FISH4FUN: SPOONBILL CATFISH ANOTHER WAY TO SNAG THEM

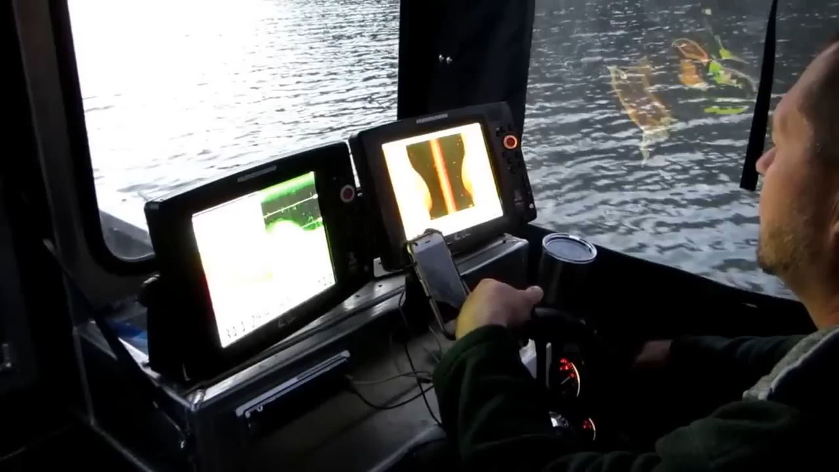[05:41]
My transducer must be kicked up a little. Oh.
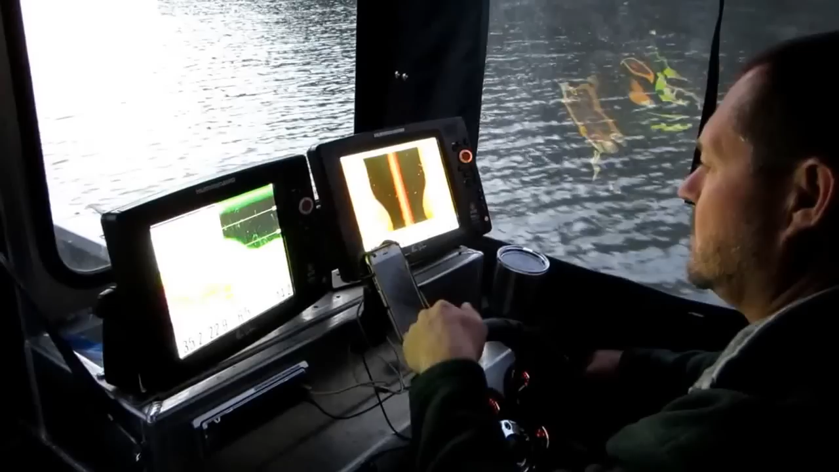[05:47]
At least you get a good picture on here.
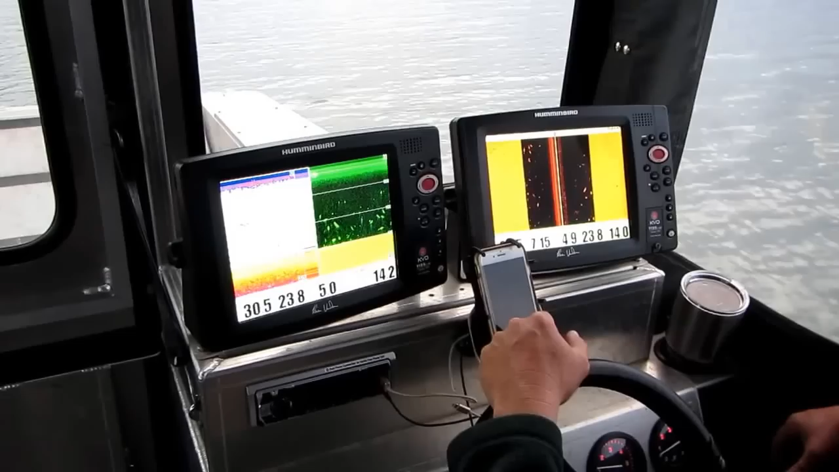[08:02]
so Anthony thought we might give it a quick try on our way down.
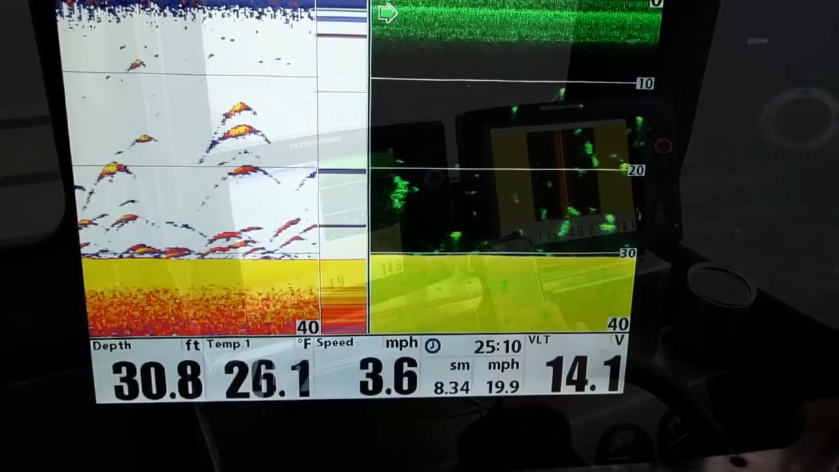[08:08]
On screen: depth 30.8 ft, water 26.1°F, speed 3.6 mph
My temperature don't read right on my graph. It's not? I was getting 51.
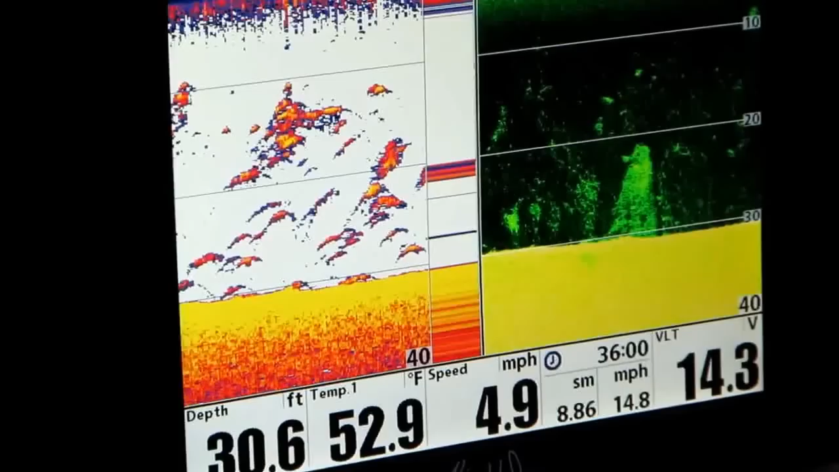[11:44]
On screen: depth 30.6 ft, water 52.9°F, speed 4.9 mph
We're marking several fish here, but Anthony's not happy with the size of them, so we're going to move on down the lake.
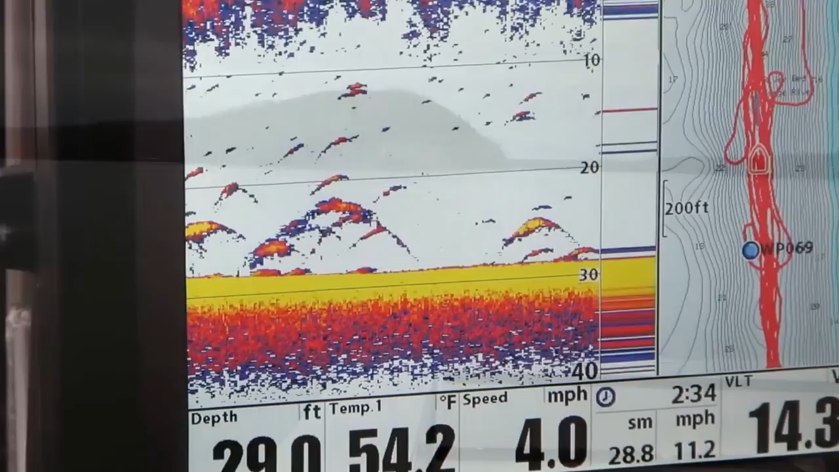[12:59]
On screen: water 54.2°F, speed 4.0 mph
You can see on the sonar that the fish that we're marking now are larger than the ones that we were marking previously.
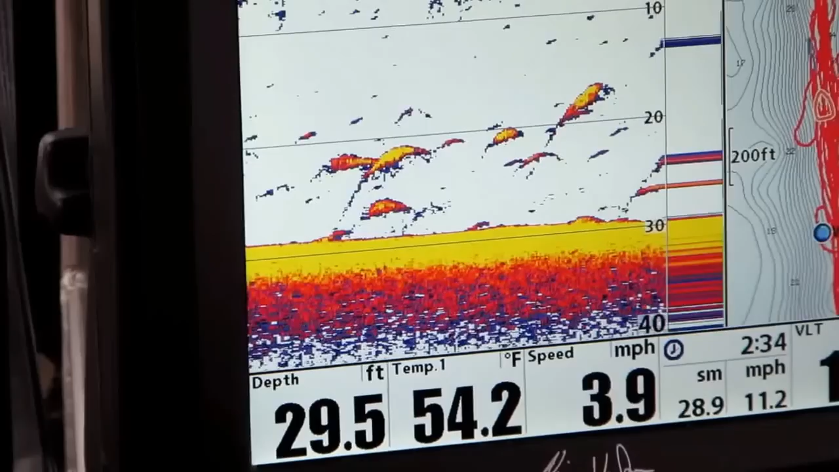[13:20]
On screen: depth 29.5 ft, water 54.2°F, speed 3.9 mph
Notice in this technique that we're using for snagging now,